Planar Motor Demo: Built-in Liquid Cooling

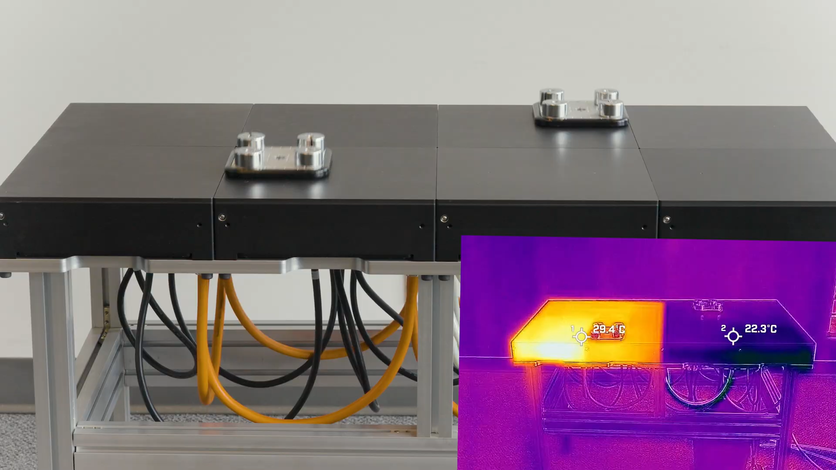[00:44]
On the right, liquid cooling keeps it at 20 degrees, or any temperature you need.
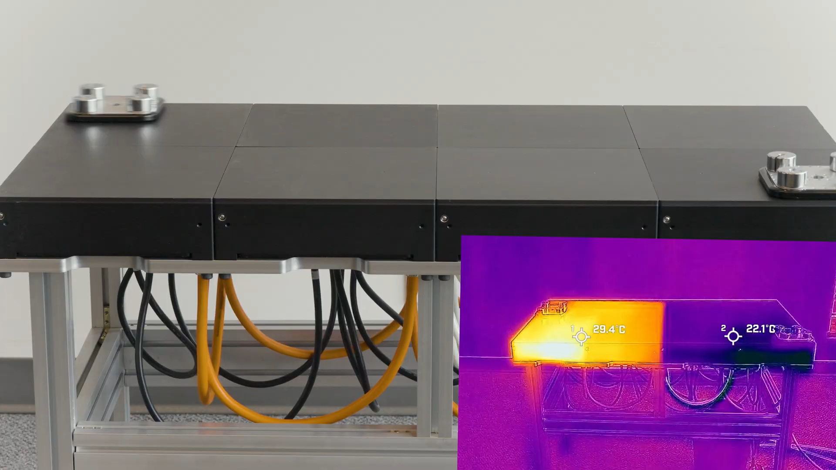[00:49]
Liquid cooling is quick to set up, uses daisy-chain hoses between flyways.